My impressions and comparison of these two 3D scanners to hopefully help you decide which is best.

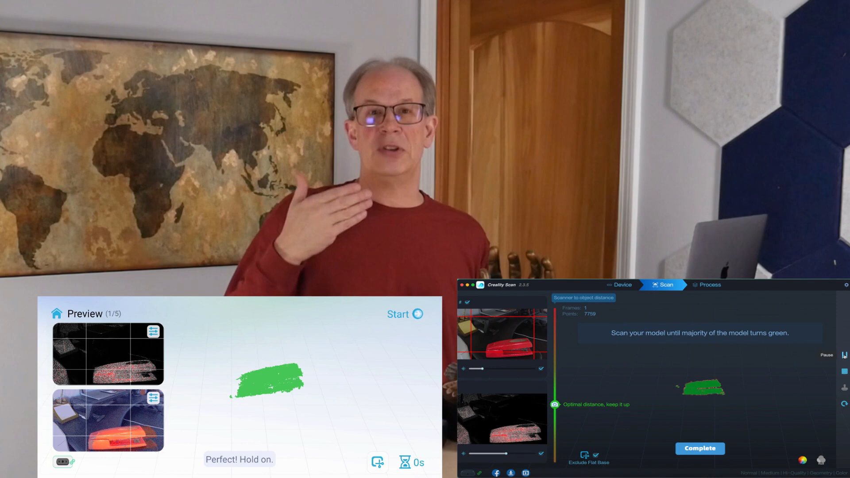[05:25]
With the Ferret, the phone app that I was using on my Android phone had some different features in it than the desktop did.
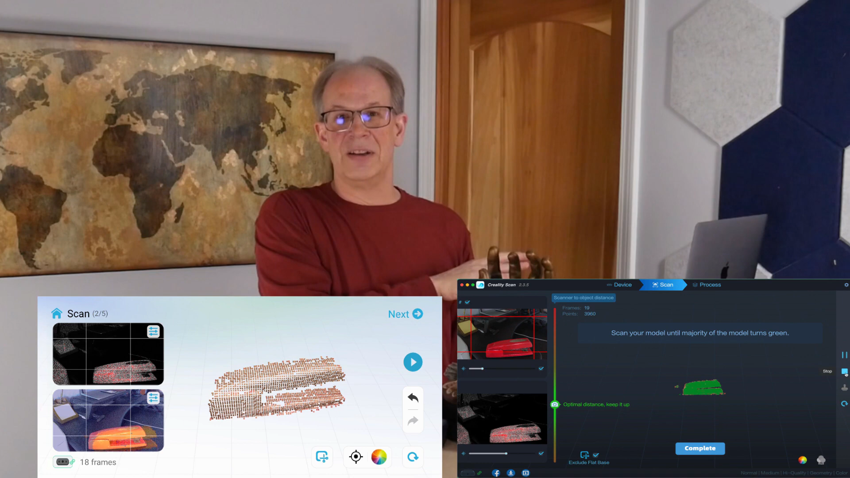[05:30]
And I found this a little bit frustrating because it had things like undo and redo as you were doing your scans, which doesn't show up on the desktop version. It had the ability to adjust an exposure on the images. As you're trying to capture the color images, that is different than what's on the desktop app. So it was a different experience.
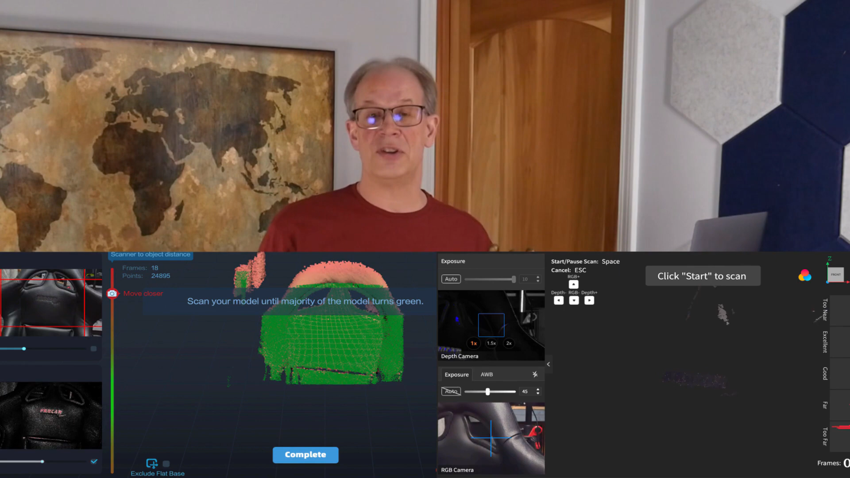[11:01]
It just simply, as you were scanning, it didn't even see it. Even using dark object mode, adjusting the exposure slider, there was nothing I could do.
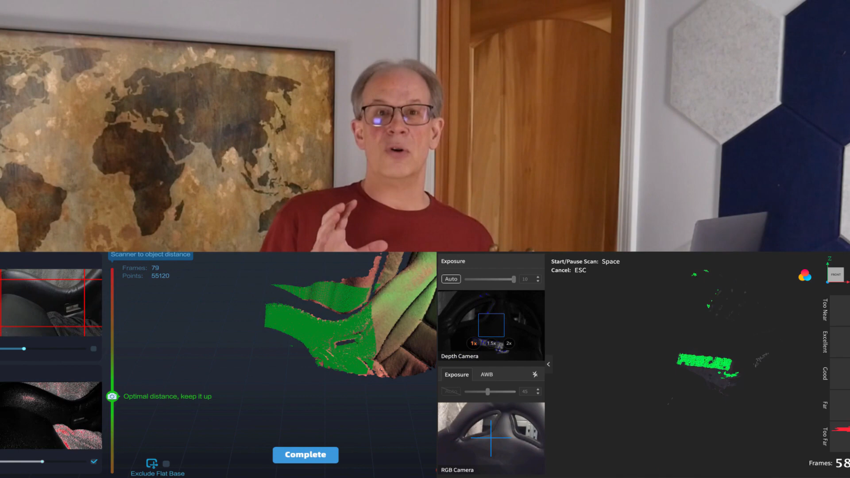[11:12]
So for the Inspire I would have had to have used scanning sprays or some sort of powders to make it see the black,